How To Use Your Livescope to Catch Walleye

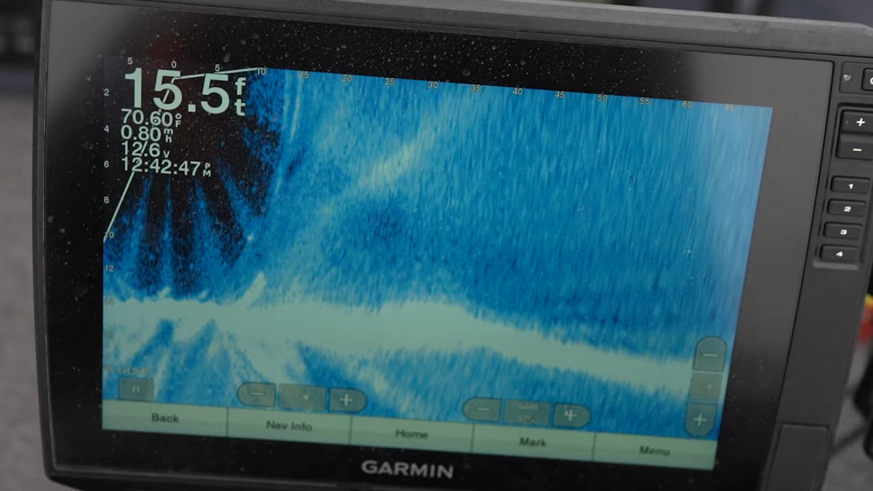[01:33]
On screen: depth 15.5 ft, water 70.60°F, speed 0.80 mph
I saw it on the locator and, you know, dropped right on top of it. Gave it a couple real sharp snaps, you know, got that bait up in the water column a little bit. And then I went to snap it again and she was just on there.